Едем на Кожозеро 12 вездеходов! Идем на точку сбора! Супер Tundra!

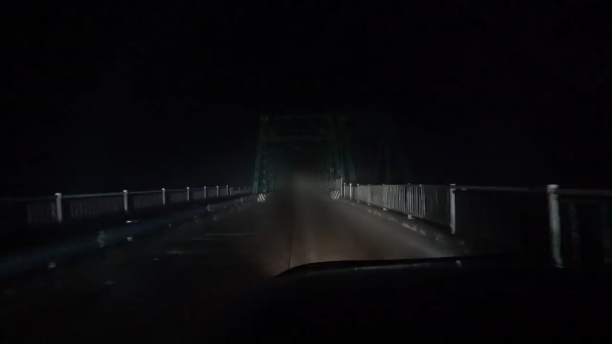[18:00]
ребята Мы уже близко-близко Рядом-рядом Плутаем Тут что-то какие-то Навигатор с ума сходит Такой мост здесь С привидениями Туманище Вообще лютый Речка Онега